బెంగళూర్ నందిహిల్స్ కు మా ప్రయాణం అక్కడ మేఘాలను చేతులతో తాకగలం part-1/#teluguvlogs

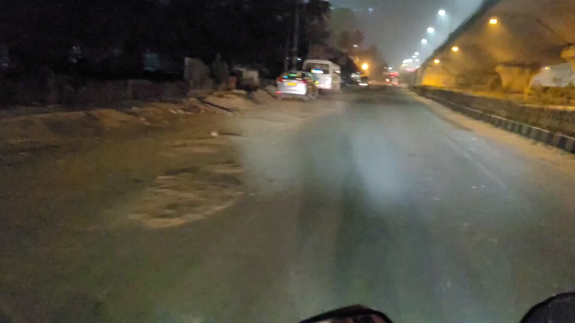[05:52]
ఇది వచ్చేసి హైదరాబాద్ హైవే ఇది మొత్తం
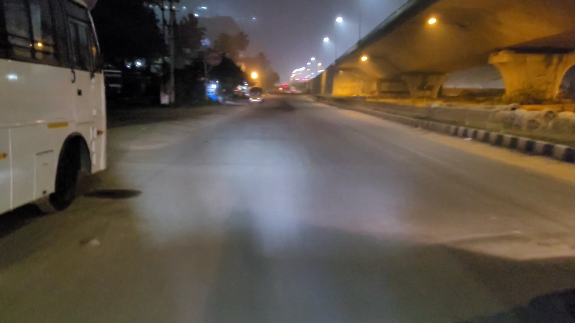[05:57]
చూస్తున్నారు కదా పెట్రోల్ బంకులు ఈ బంకుల్లో పెట్రోల్ వేయించుకుందామని
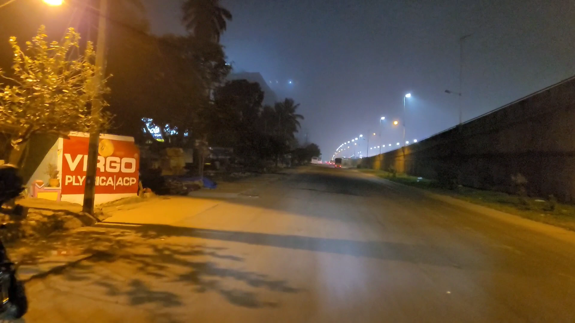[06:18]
ఆయన నైట్ పూట సిటీ మాత్రం చాలా అంటే చాలా బ్యూటిఫుల్గా కనిపిస్తుంది కదా ఫ్రెండ్స్ సో మీరు కూడా చూసేయండి నాతో పాటు సిటీ మొత్తాన్ని
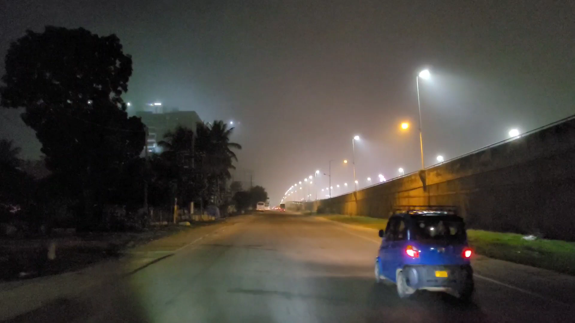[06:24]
ఇంకొక పెట్రోల్ బంక్ ఇది కూడా క్లోజ్ అయి ఉంది ఇప్పుడు టైం వచ్చేసి
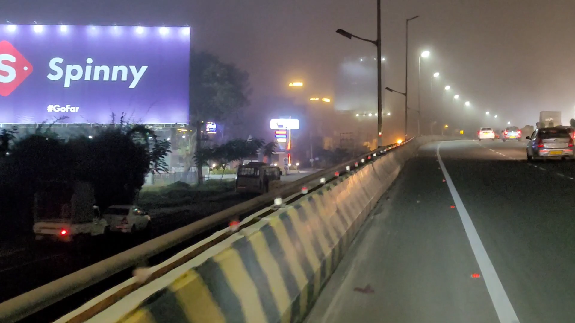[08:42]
చూస్తున్నారు కదా మేము మీకు ఎంత బ్యూటిఫుల్ గా
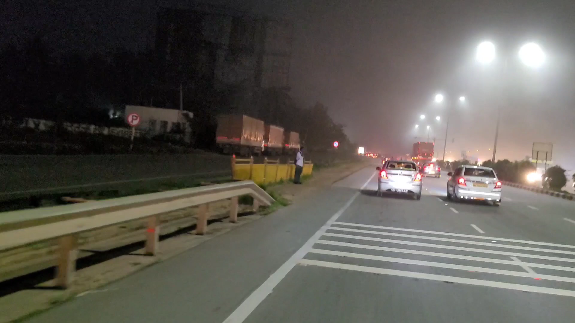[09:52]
డైరెక్ట్ మంచు వచ్చేసి ఏదో మొహం మీద పడిపోతున్నట్టుగా ఉంది
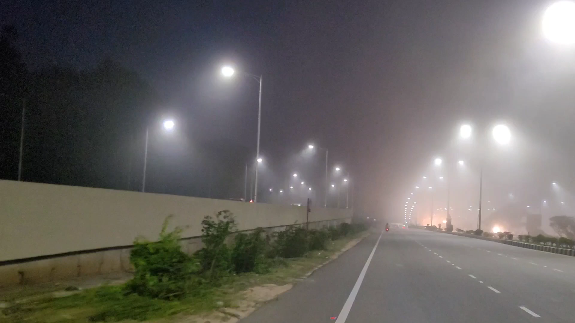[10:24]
ఫ్రెండ్స్ నిజం చెప్తున్నాను, మీకు మంచు కనిపిస్తుందో లేదో ఈ వీడియోలో నాకు అర్థం కావట్లేదు, కానీ క్లారిటీగా ఇక్కడ మాత్రం నాకైతే మాత్రం నీట్గా మంచు కనిపిస్తుంది.
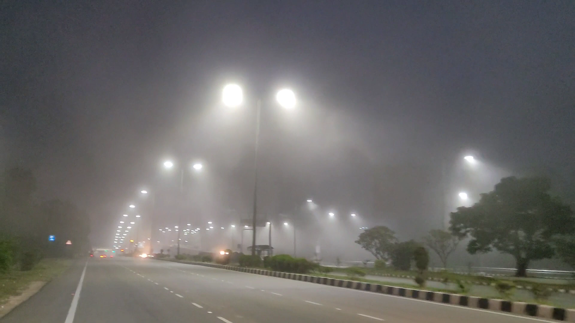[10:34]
ఇంకా చూసారు కదా మీకు అక్కడ వీడియోలో కూడా కనిపిస్తుంది క్లియర్గా.
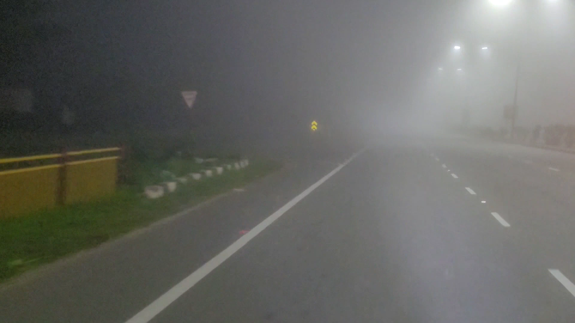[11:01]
సో ఇక్కడ ఎలా ఉందంటే మన నంది హిల్స్ ఎలా ఉంటుందో అది పెద్ద బాగుంటుంది కాబట్టి రోడ్ ఇంకా చాలా బాగుంటుంది అంట. చూద్దాం